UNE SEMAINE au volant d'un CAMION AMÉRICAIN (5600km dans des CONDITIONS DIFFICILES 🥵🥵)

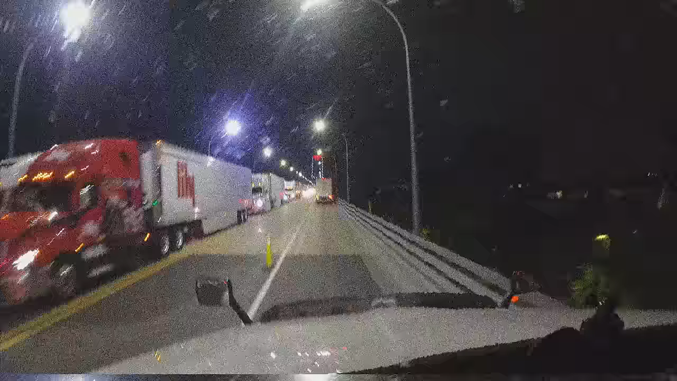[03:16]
Enfin, s'est présenté devant moi le majestueux Ambassador Bridge. Ce pont entre Windsor et Détroit relie la province canadienne de l'Ontario à l'état du Michigan aux États-Unis.
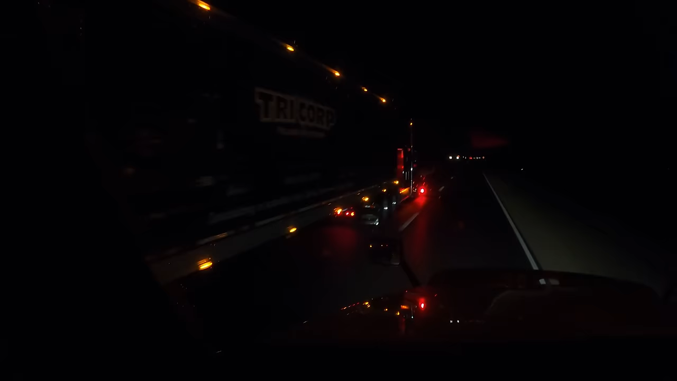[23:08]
Il est maintenant minuit, heure de l'Illinois. On s'apprête à rentrer dans le Missouri dans quelques kilomètres. Il pleut toujours et maintenant on a des éclairs et de l'orage.
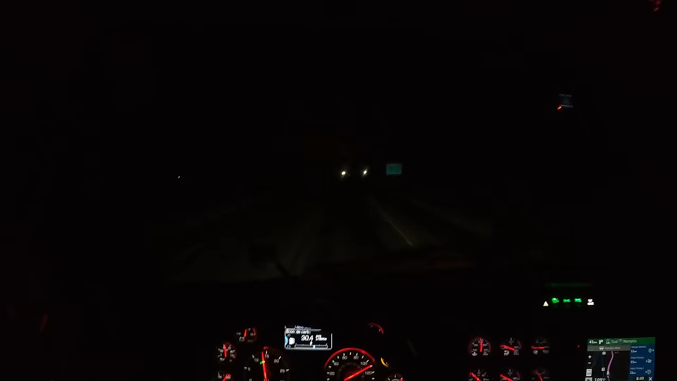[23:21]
Voilà, on n'arrête pas le progrès. Vous allez sûrement être témoin d'un éclair dans quelques secondes. Plutôt de ce côté.
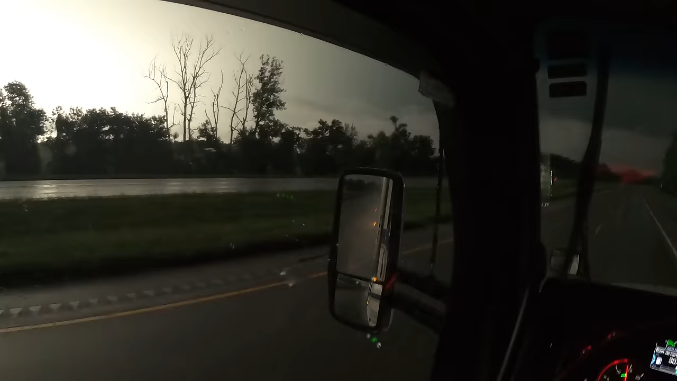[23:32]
Voilà. On lâche pas les guys. On continue. Encore, ouais, encore une heure de route et puis je pense que je vais m'arrêter. Ça suffira pour aujourd'hui. Alors là, on passe au-dessus de la rivière Mississippi.
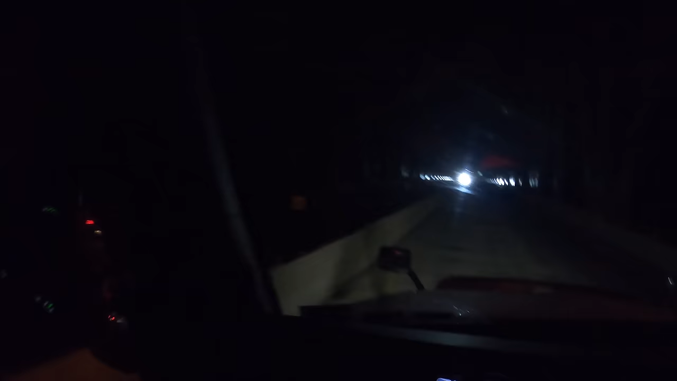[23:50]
On voit rien, forcément, il fait noir. De l'autre côté, c'est le Missouri. Regardez, je vais l'éclairer avec mes pleins phares. Voilà. Missouri welcomes you. Missouri vous souhaite la bienvenue.